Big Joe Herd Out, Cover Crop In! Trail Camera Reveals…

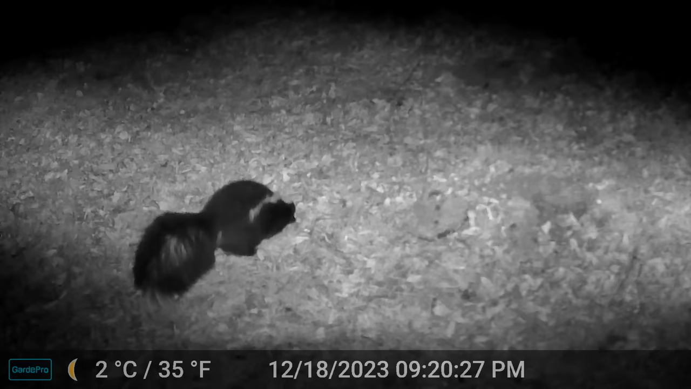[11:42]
But for the first time personally ever caught on camera was Mr. Pepe Le Pew. Very common in these parts of Oklahoma, in this part of the country, is the striped skunk, native to Oklahoma.
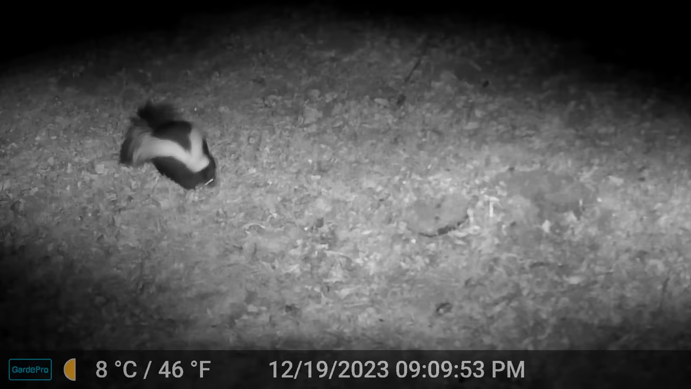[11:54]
But my attention to detail came clear when I noticed that after looking at this footage, we didn't have just one skunk. We had three different skunks. Take a look at the size of the stripes here. You can clearly see, even by the size of the body, with the big, large white stripe, was potentially the oldest skunk, and then the other two had thinner stripes as well on their sides.